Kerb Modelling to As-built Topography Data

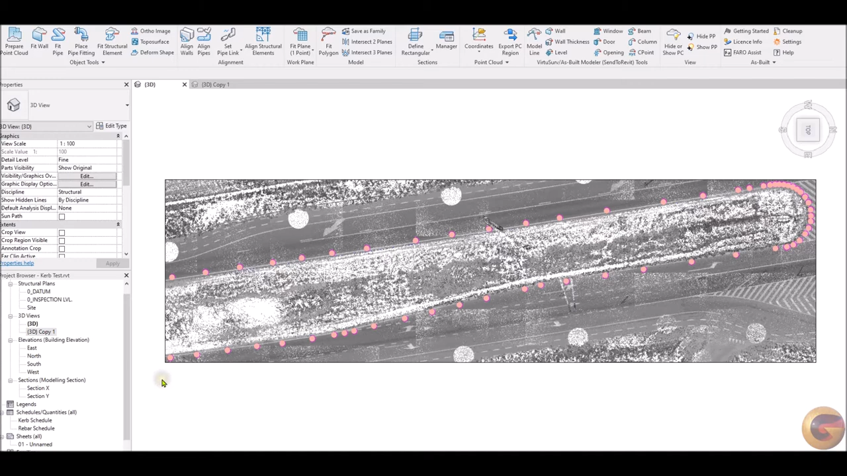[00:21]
The kerb placeholders were placed relative to the point cloud data, following the line of the kerb from the data.
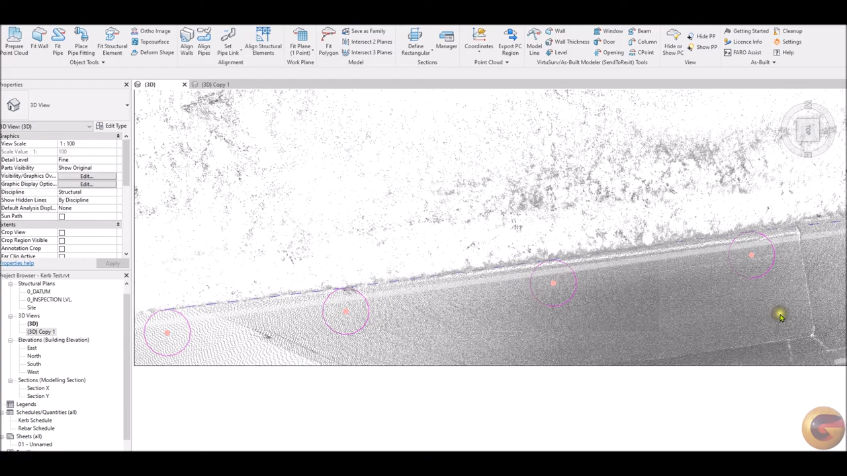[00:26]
Such placeholders for this example took a few seconds to position.
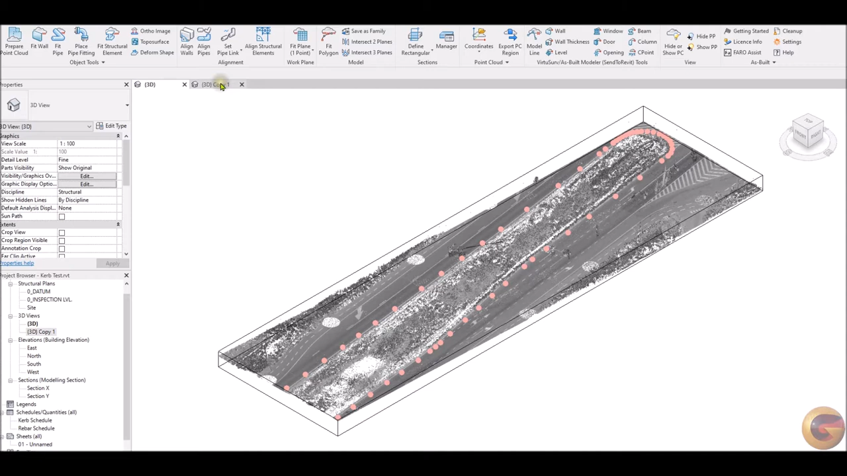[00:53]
Here we can observe the kerb placeholders in isolation.
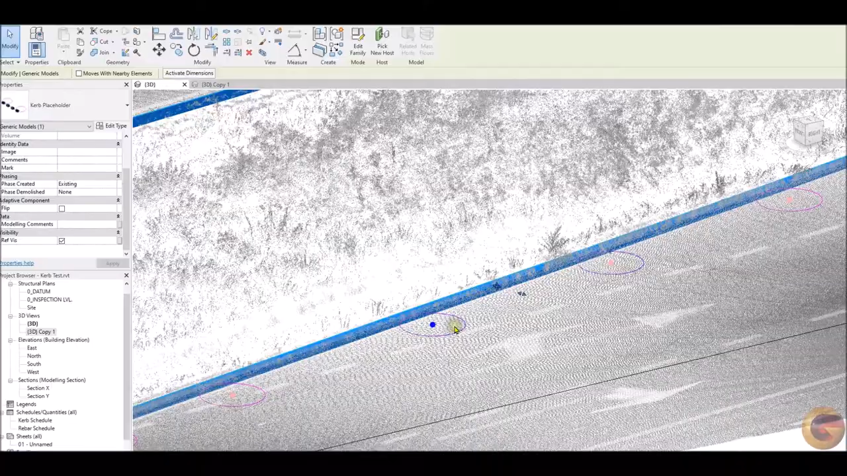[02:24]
Here we can observe how the located kerbs follow the topography.